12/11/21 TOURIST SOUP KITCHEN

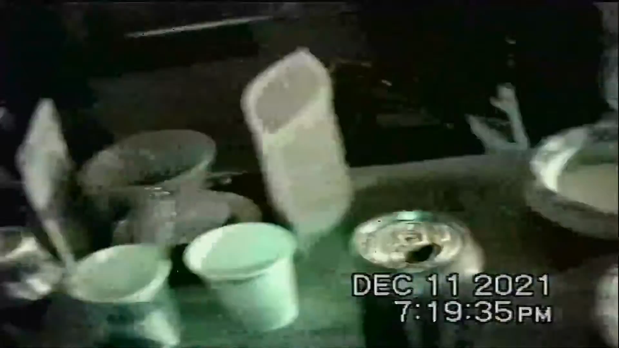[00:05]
Yeah, all the empty bowls and there's nothing here to film.
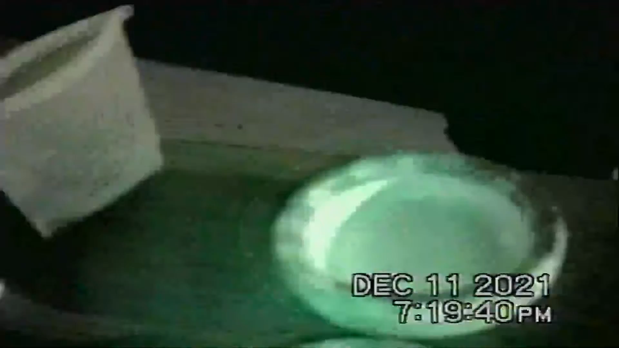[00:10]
You can't even tell what it is.